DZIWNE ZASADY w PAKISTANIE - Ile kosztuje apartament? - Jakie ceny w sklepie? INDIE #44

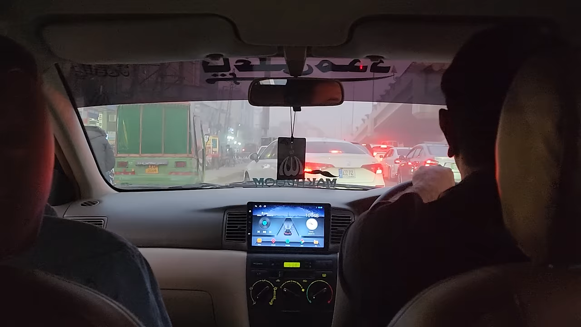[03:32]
najgorszy czas tak, no akurat taki
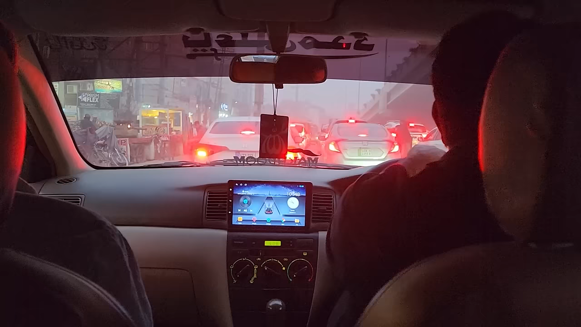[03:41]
godziny szczytu wieczornego więc największe korki a jedziemy na drugi koniec tego wielkiego miasta
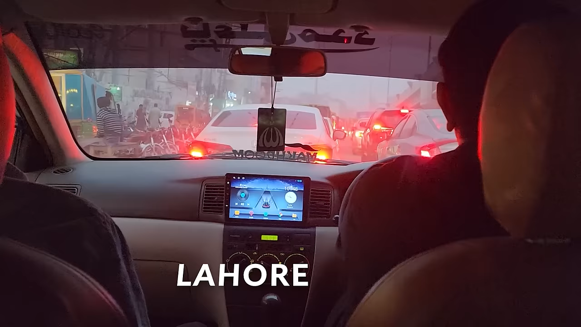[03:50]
tutaj po drodze minęliśmy McDonalda KFC
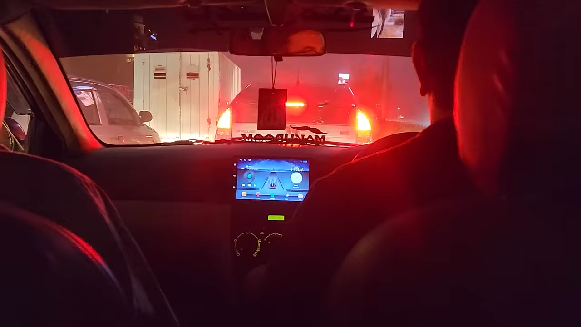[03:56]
samochody są luksusowe w ogóle jakbyśmy byli w jakimś innym mieście
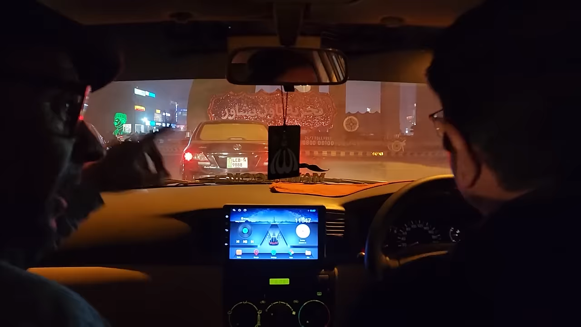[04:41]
to jest jak Las Vegas to jest jak Las Vegas to jest jak Las Vegas z Pakistanu